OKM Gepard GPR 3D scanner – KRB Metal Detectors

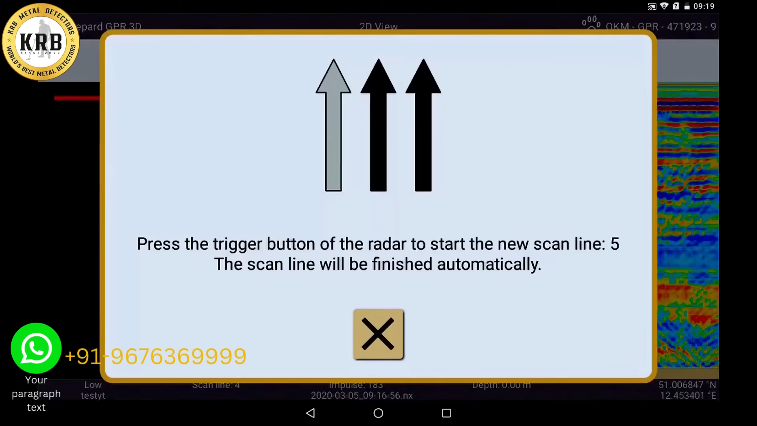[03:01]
Save the scan by clicking on the check mark.
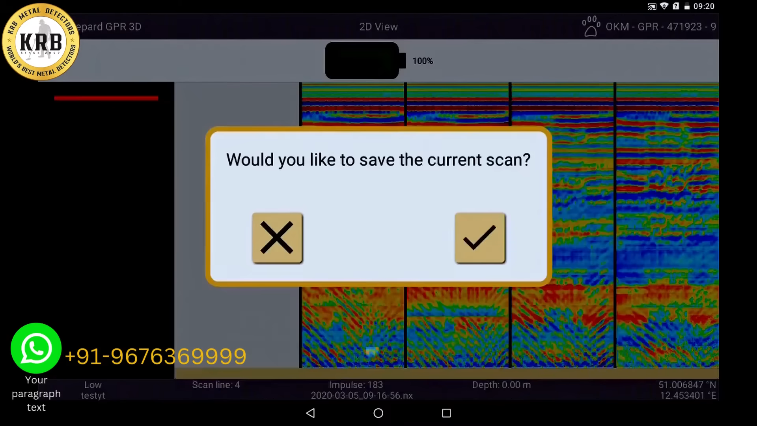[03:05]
When you perform your scan with activated GPS,
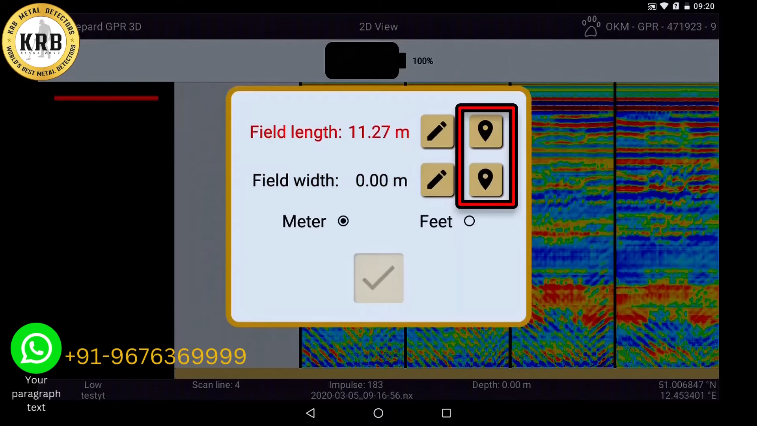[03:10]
you can simply take over these data for longitude and latitude and confirm them now.
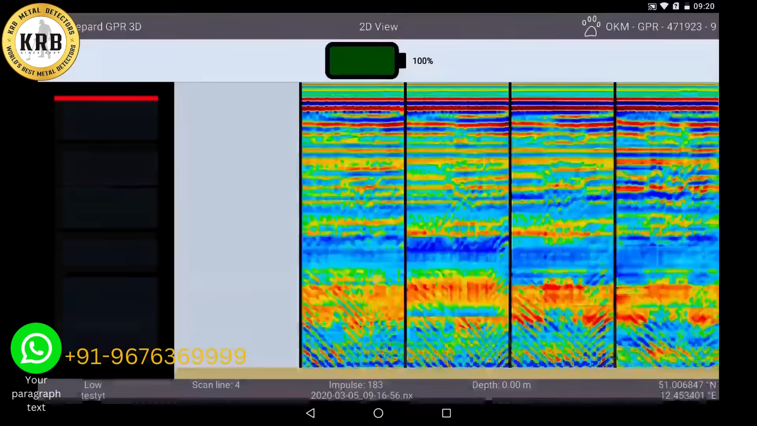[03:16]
Now the 3D graphic is created completely automatically
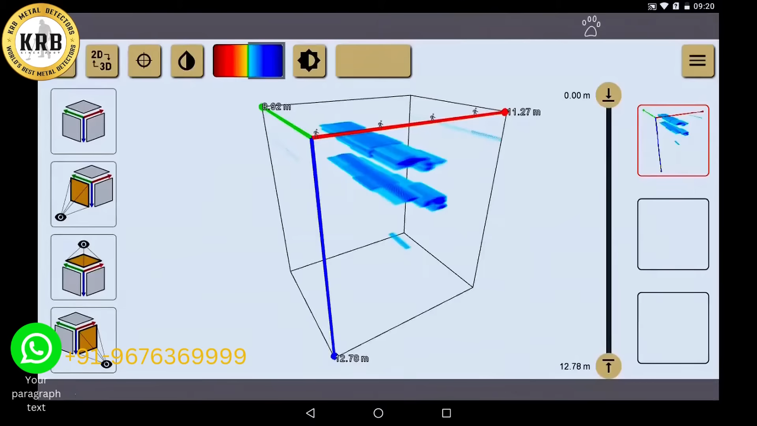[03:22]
and shows you clearly what is in your scan field.
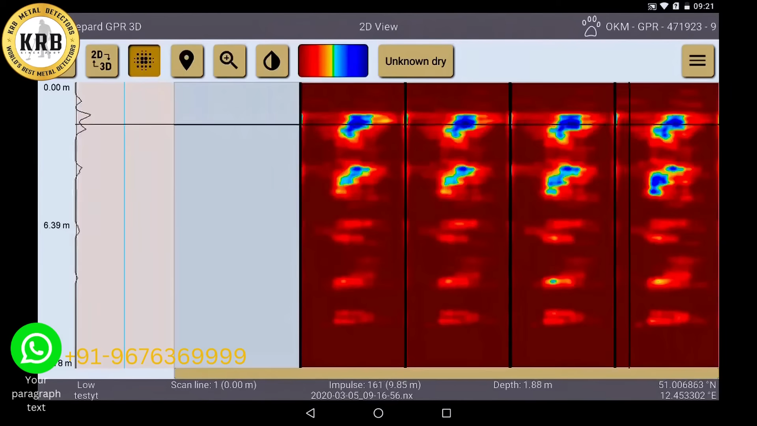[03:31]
We will explain this in the next tutorial.